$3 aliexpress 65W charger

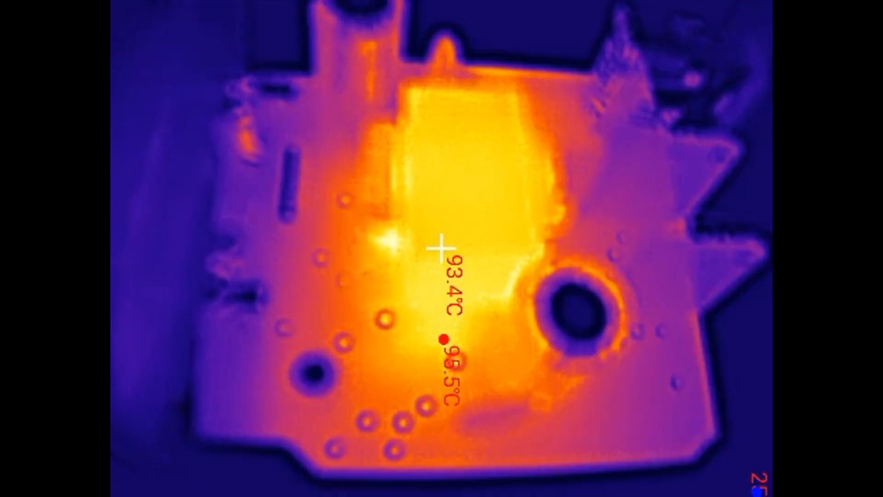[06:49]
On screen: spot 93.4°C
The transformer seems to be the hottest. And the secondary electrolytic capacitor.
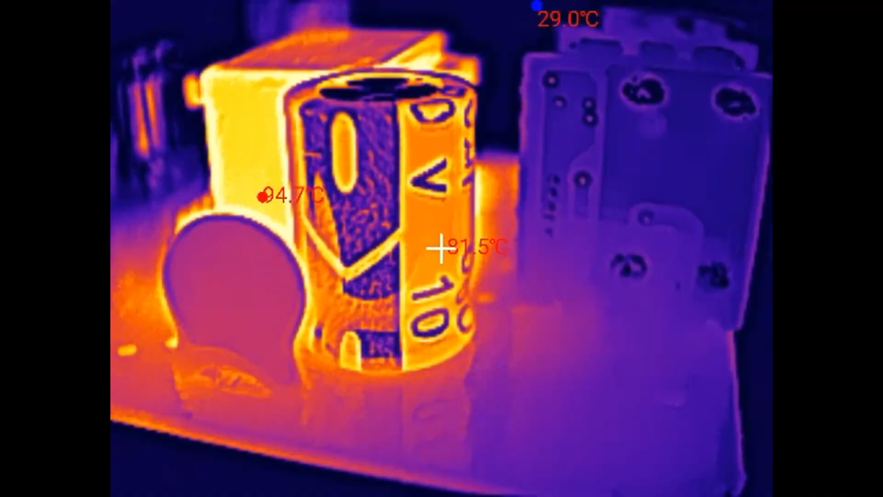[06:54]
On screen: min 29.0°C
And the bottom of the board. The primary switching chip is the hottest.
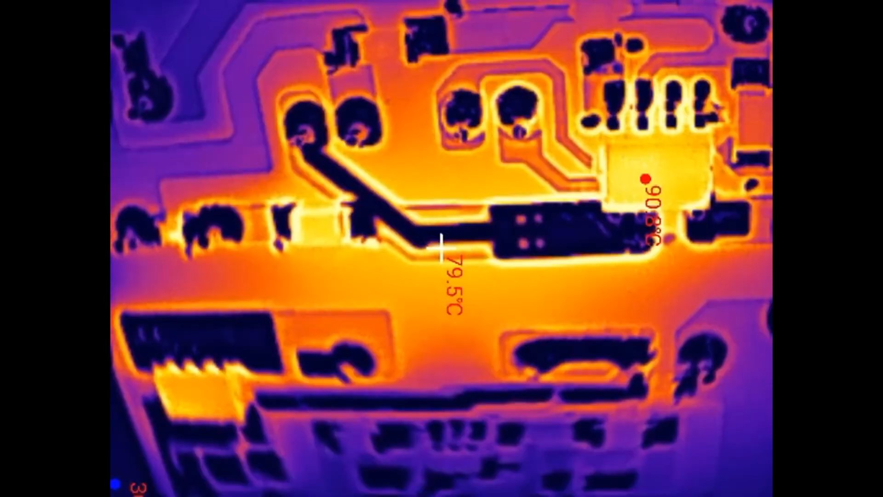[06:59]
The synchronous rectifier.
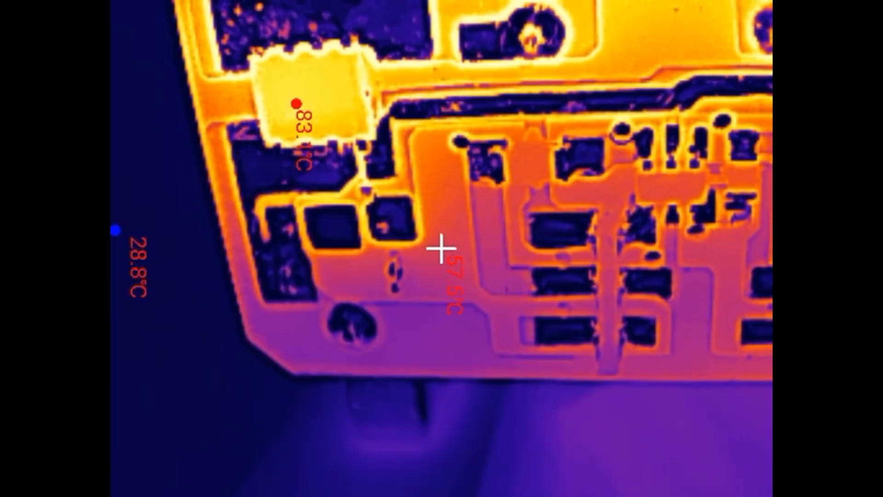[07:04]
On the source number diode is hot here. First the curious one is the secondary on an oscilloscope. It is running at 68 kHz.